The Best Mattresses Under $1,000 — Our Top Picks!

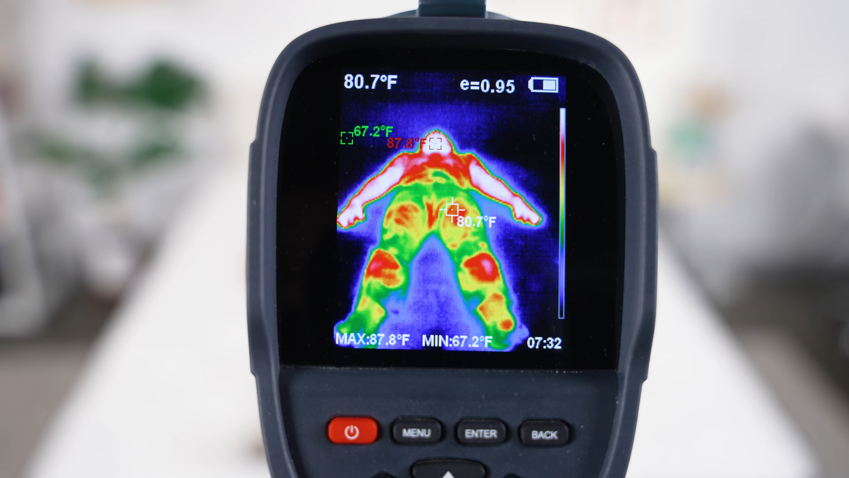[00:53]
On screen: spot 80.7°F, max 87.8°F, min 67.2°F
And that's what our testing team found here. So if you're someone who sleeps hot throughout the night, the Brooklyn Bedding Essential should keep you plenty cool throughout the evening.
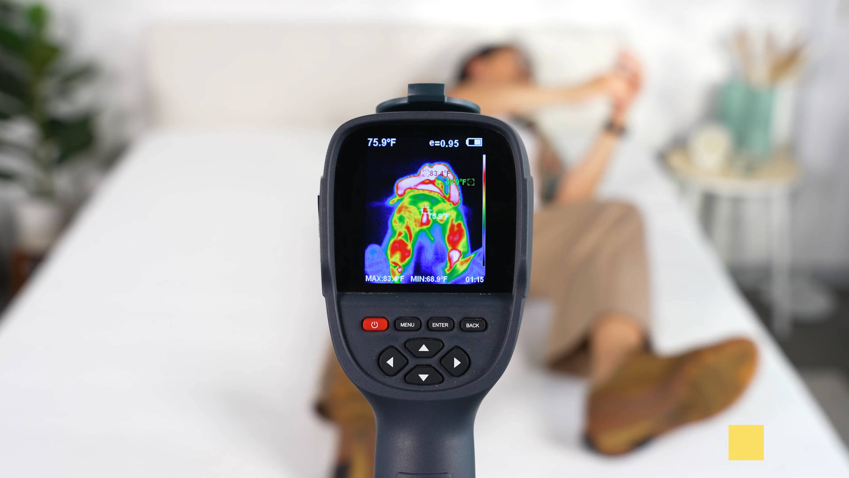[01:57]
On screen: spot 75.9°F, min 68.9°F
That reduced the amount of heat that got trapped near our bodies and helped our testing team sleep fairly cool throughout the night.
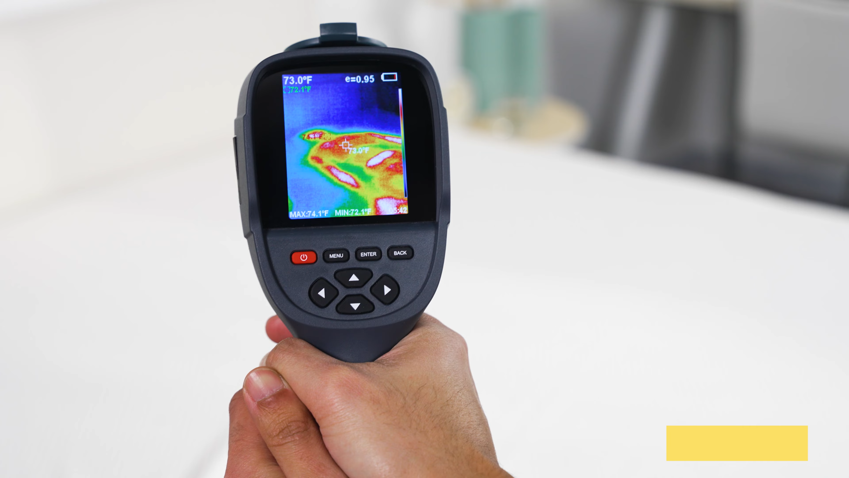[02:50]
On screen: spot 73.0°F, min 72.1°F
Now we did find that the foam on this model tends to heat up. So if you sleep hot, that could be an issue, but for under $700, you can get a very supportive, comfortable, all around great pick from Nectar.